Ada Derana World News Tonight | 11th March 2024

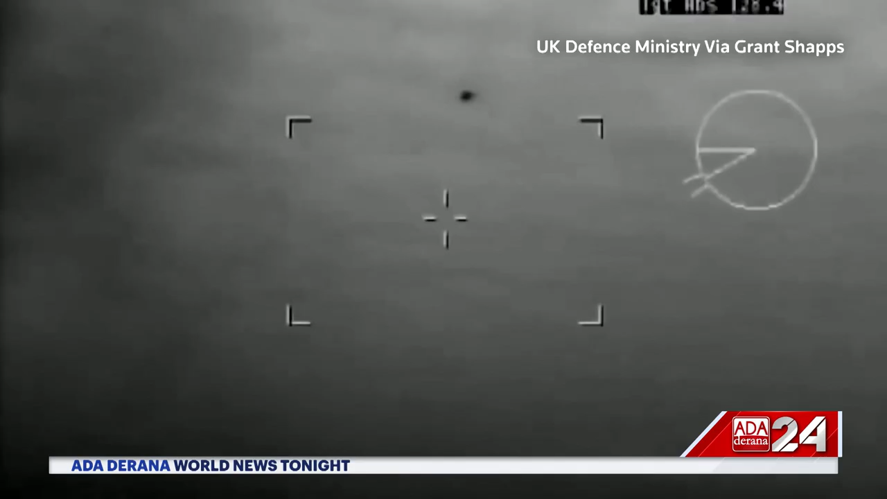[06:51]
UK Defence Minister Grant Shapps handed out this footage Saturday,
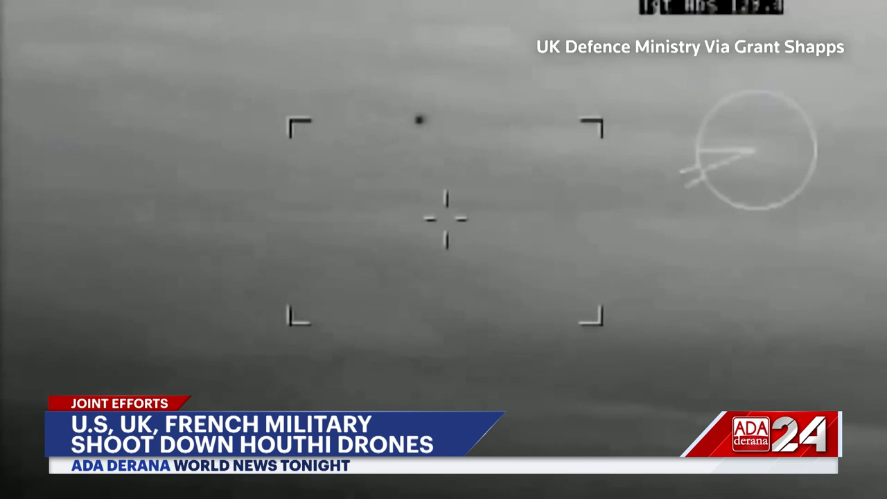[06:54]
which he said shows a Royal Navy warship shooting down a Houthi drone over the Red Sea. It was one of more than 30 drones that British, US, and French forces said they downed overnight and on Saturday.
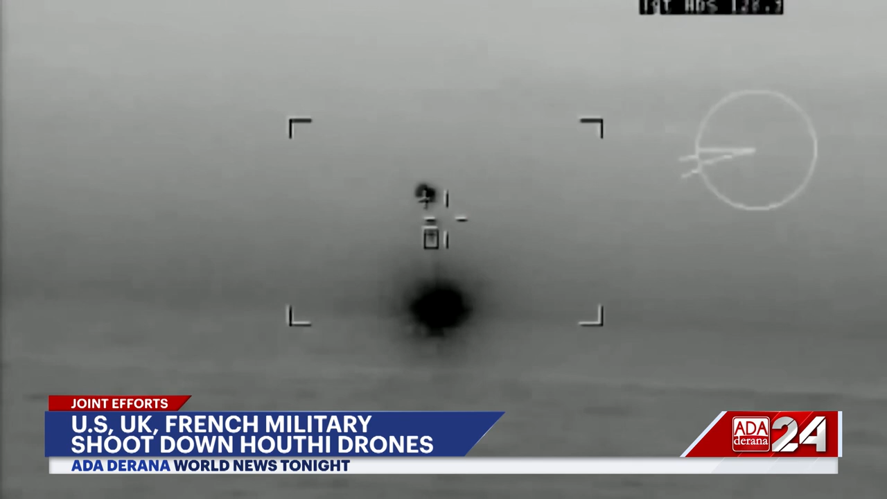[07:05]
Yemen's Iran-aligned Houthis targeted bulk carrier Propel Fortune and U.S.
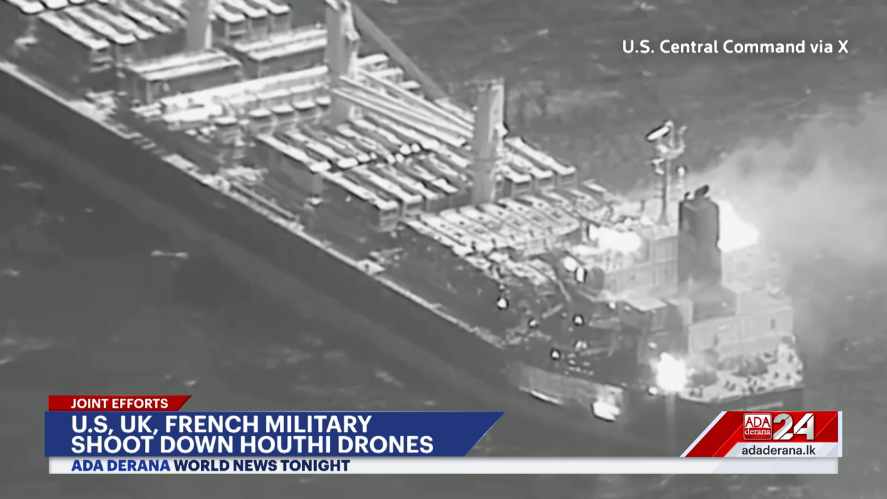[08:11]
military said a Houthi missile attack on a Red Sea merchant ship left several people dead in the first fatalities reported since the Houthis began these strikes.